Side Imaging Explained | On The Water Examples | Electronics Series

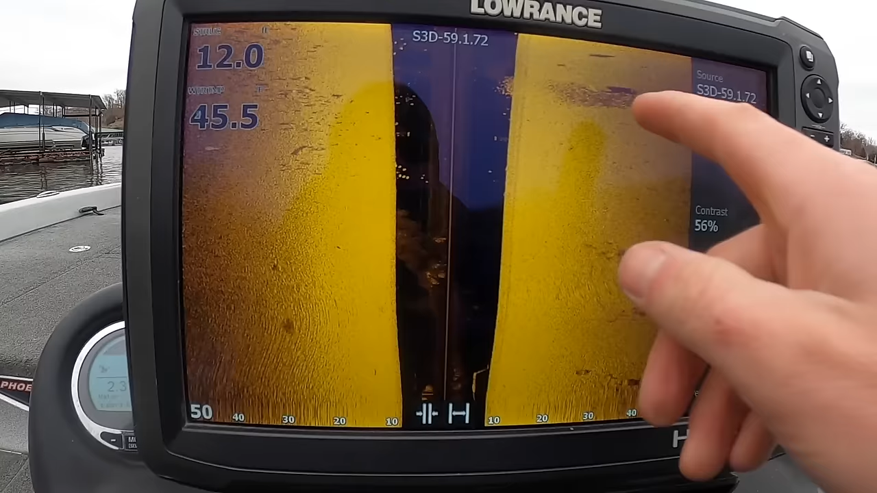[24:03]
You have an object that is, uh, basically from an old sunken dock, I believe that is showing that you've got some fish that are suspended here in the water column.
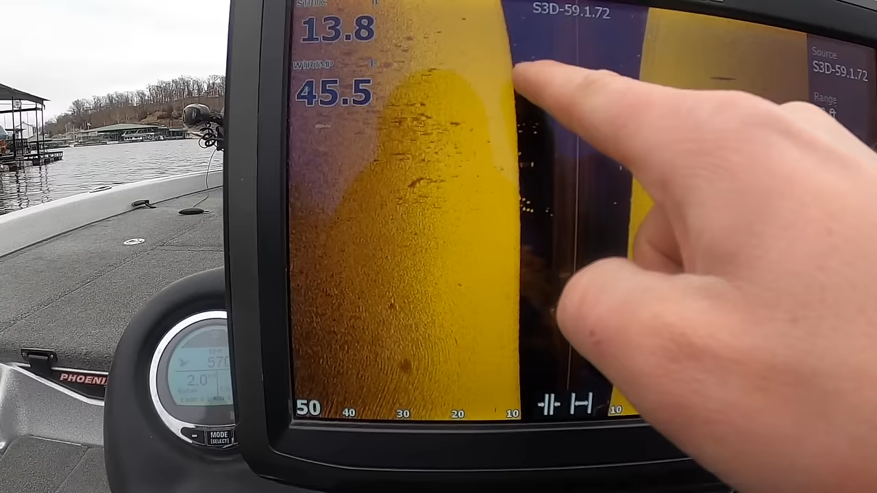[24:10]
And it looks like you might have some fish on the bottom over here as well,
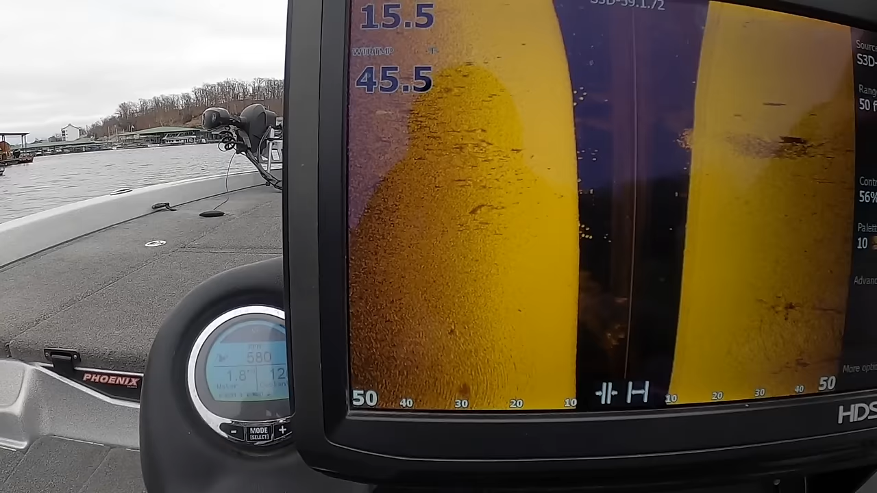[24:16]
but I think I need to turn down sensitivity a little bit to see them a little bit better.
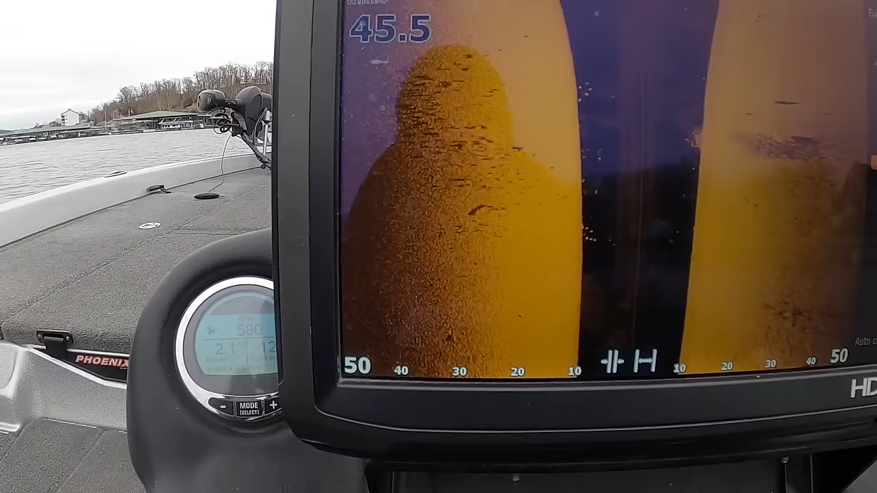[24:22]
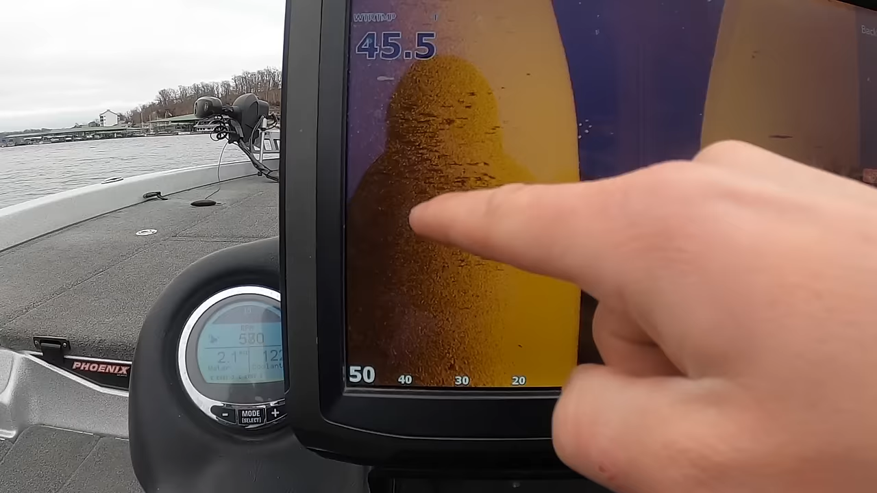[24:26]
Sometimes like this, it's hard to tell if it's a patch of rocks. If there's fish, I'm sure there are fish scattered in there.
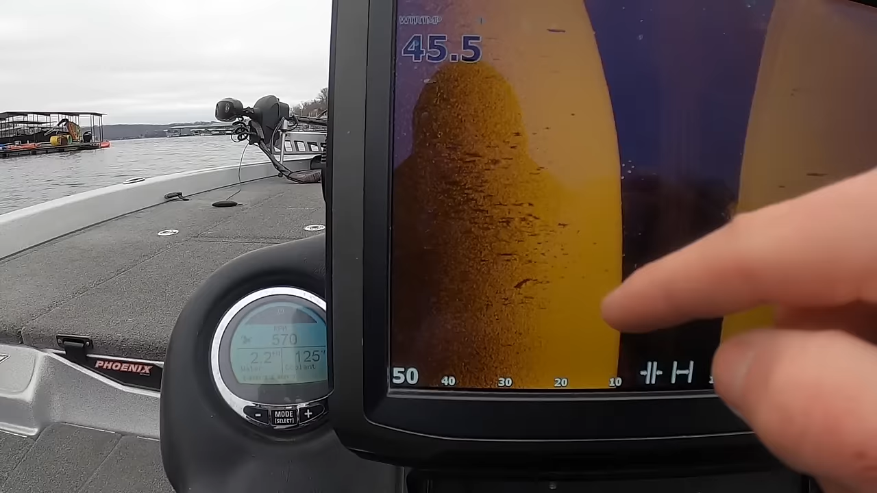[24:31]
There could also be just a busted up rock in there.
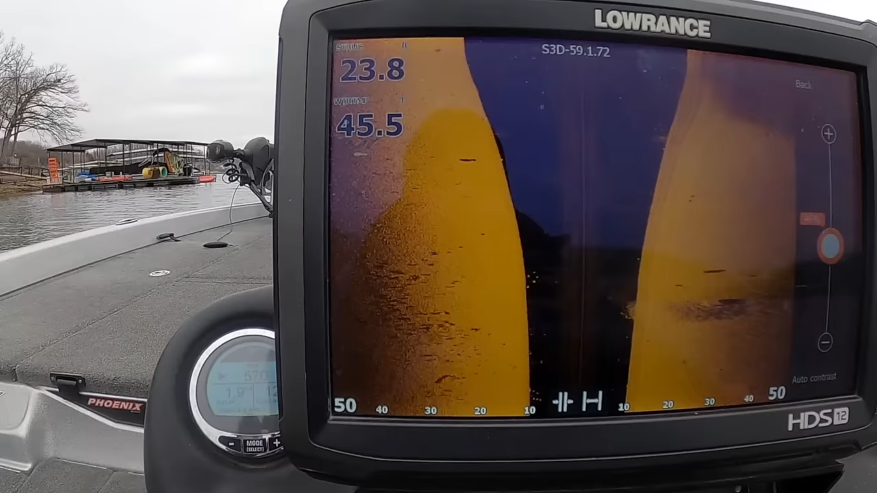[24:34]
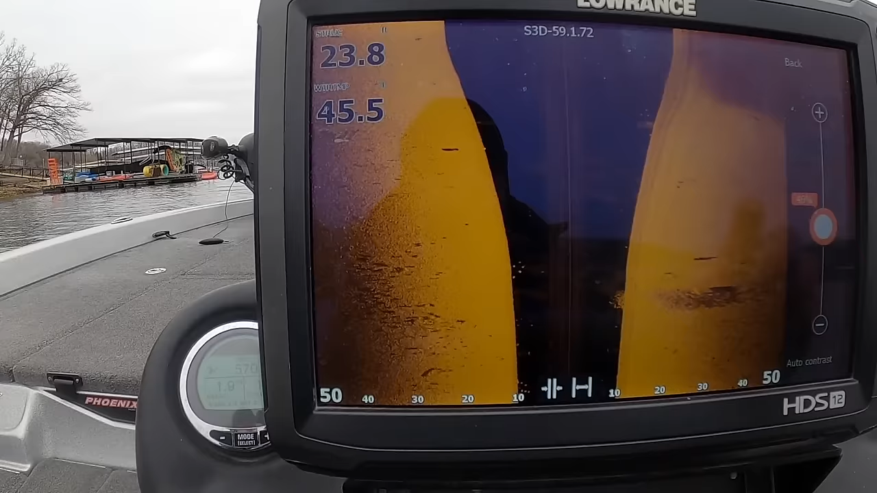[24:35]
So as we're driving along, I'll turn this up a little bit just so you guys can see a little better. You can see we drove over top of something right there. I would bet that has to be a brush pile of some sort. It almost looks cylindrical though. And then, uh, you can see you have your harder bottom here. Okay.
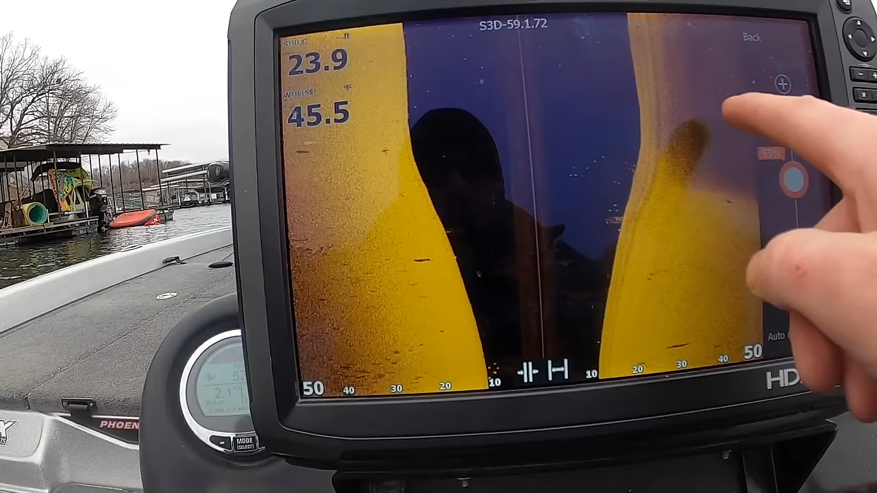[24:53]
So this bright indicates a harder bottom and this right here indicates a softer bottom. This is just a softer area or deeper.
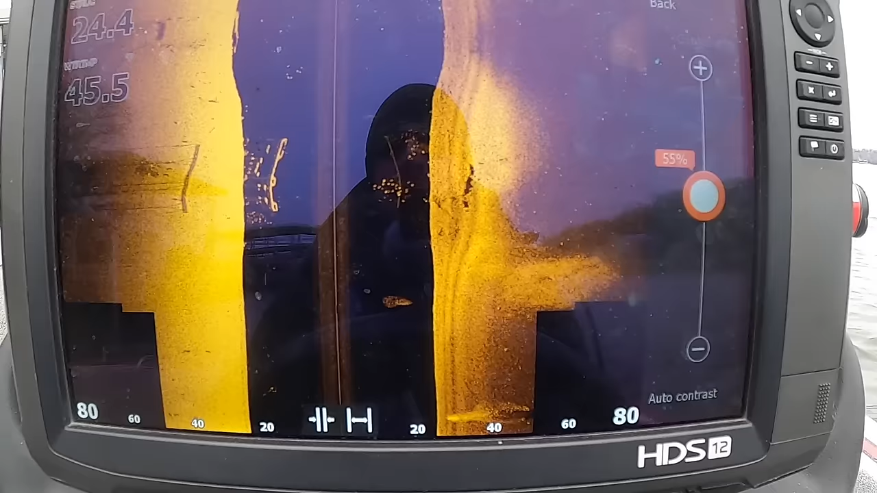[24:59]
You can actually see out here is actually part of the channel swing itself that comes up to the bank, gets relatively close to the bank.
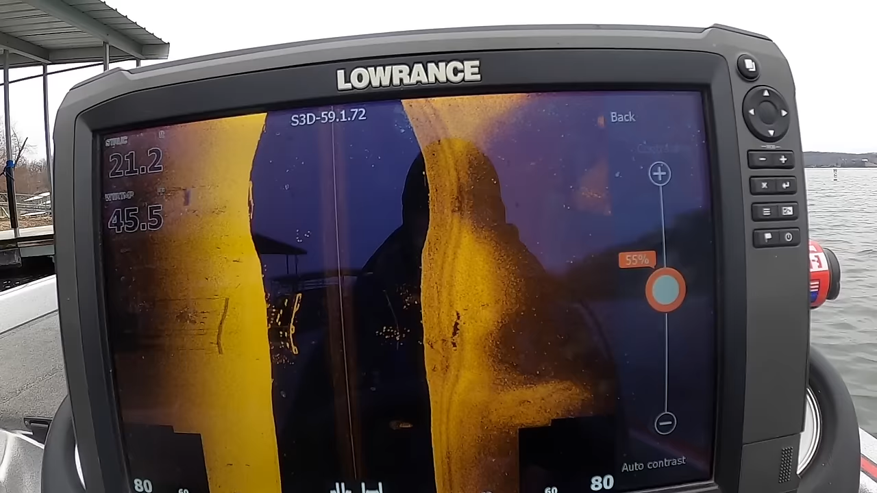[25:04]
It's basically right underneath my boat is, is where this is.
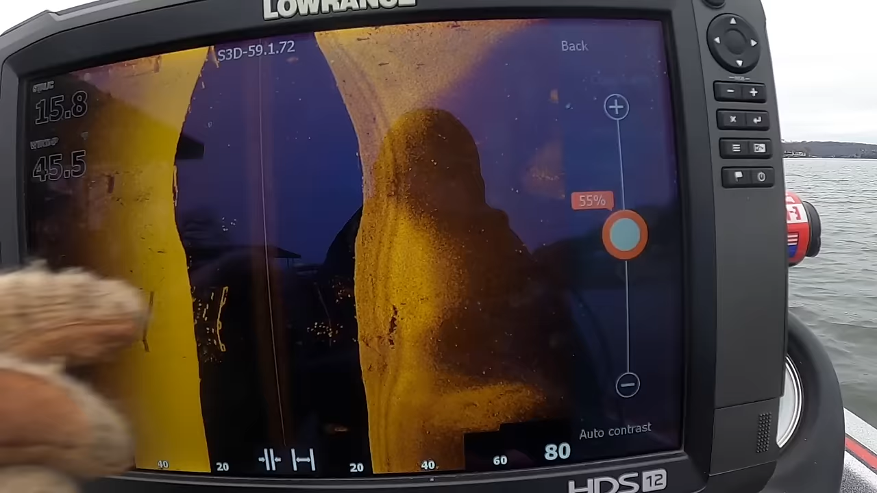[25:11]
It says it's 40 feet away, but it's actually not that far away at all.
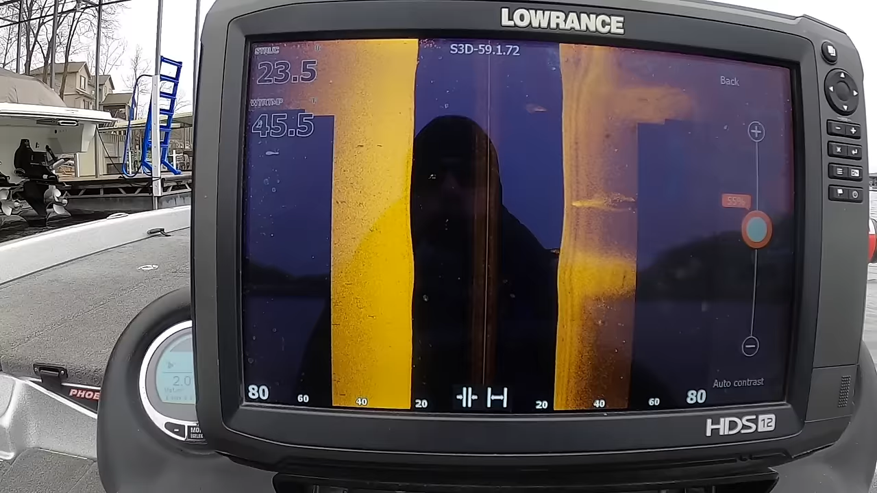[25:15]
See, we've got some property suspended right there. And then this is actually a floating dock right here.
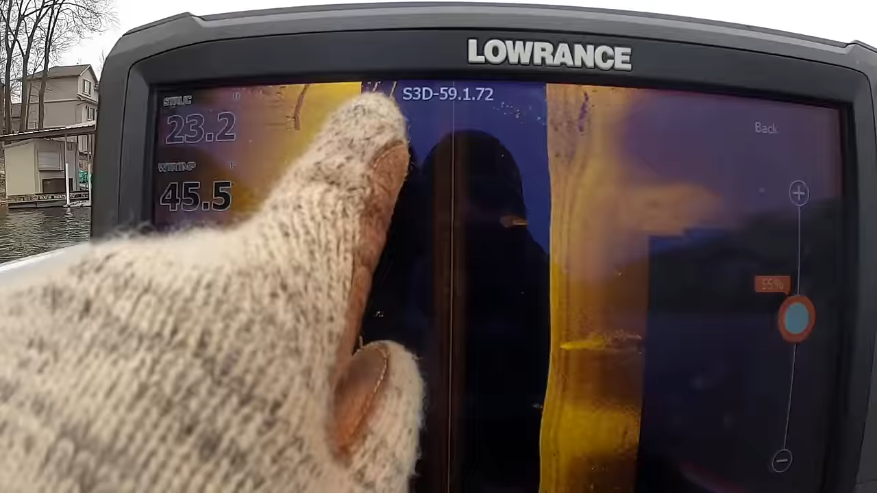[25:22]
That's this dock that we're driving past.
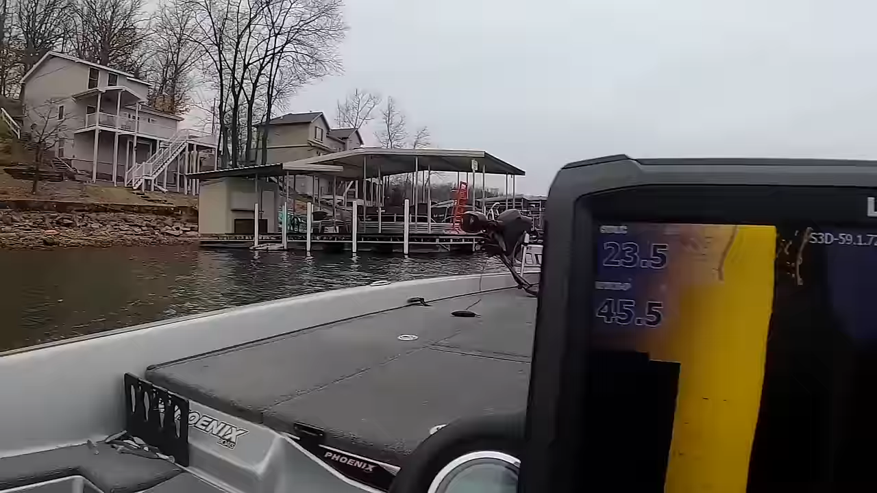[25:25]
We're getting all the pieces of it.
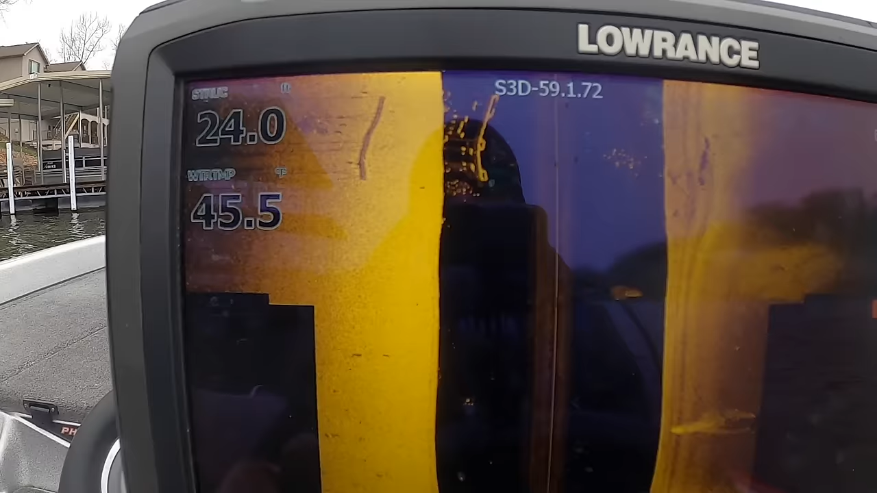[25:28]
And I will talk about that in a second, because these shadows tell you a story.
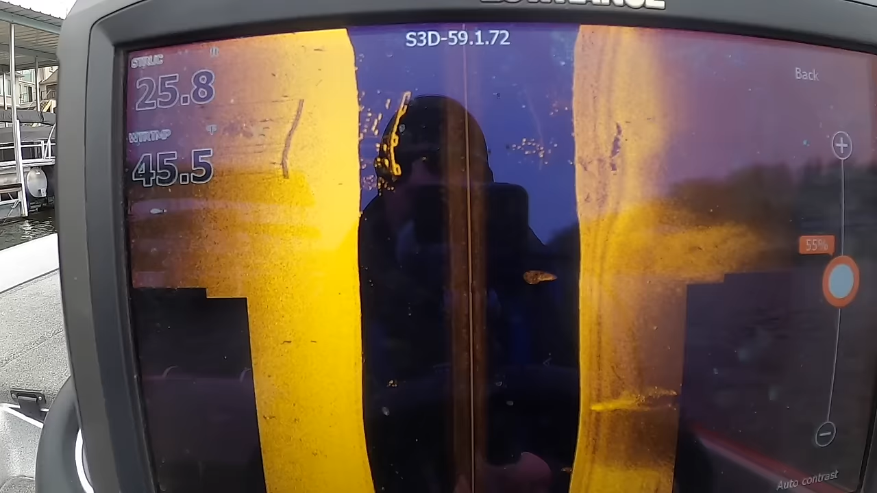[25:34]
Floating docks can be, um, they can be confusing to interpret, but I'm going to try and explain this the best that I can.
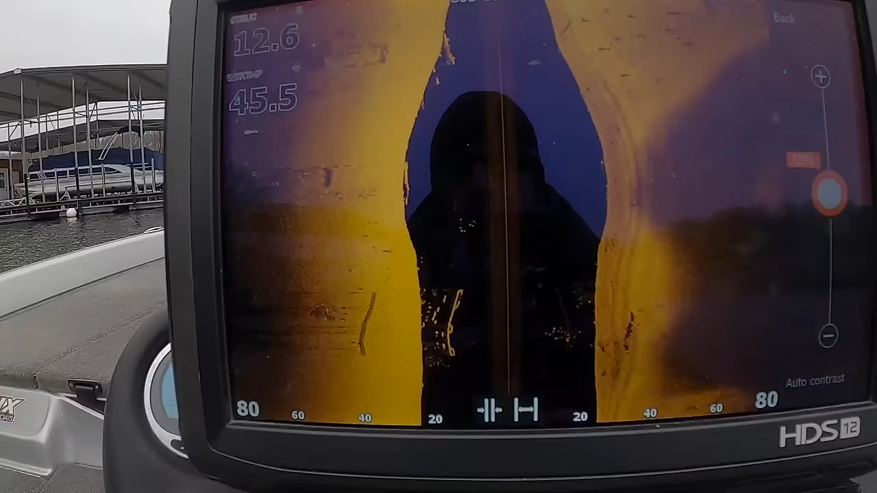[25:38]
So let's look at this floating dock real quick.